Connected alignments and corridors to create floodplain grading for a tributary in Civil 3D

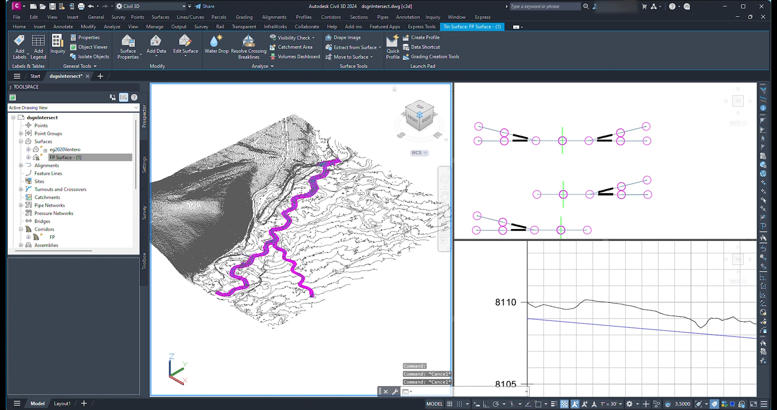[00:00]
In this video we are going to explore using connected alignments with corridors to create the grading for an incoming tributary.